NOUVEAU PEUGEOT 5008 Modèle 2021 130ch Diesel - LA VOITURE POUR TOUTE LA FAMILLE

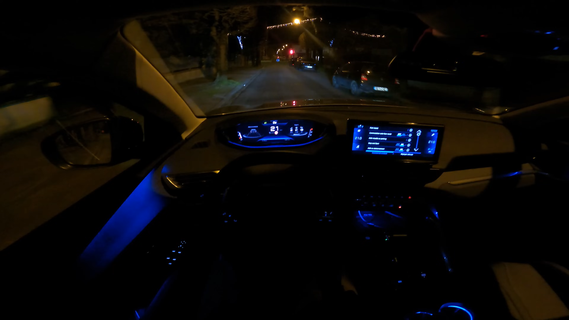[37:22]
at night so we have a few little lights on the wheel but what we notice immediately is the leds that make the tour of the habitacle so left in the doors there a little bit here at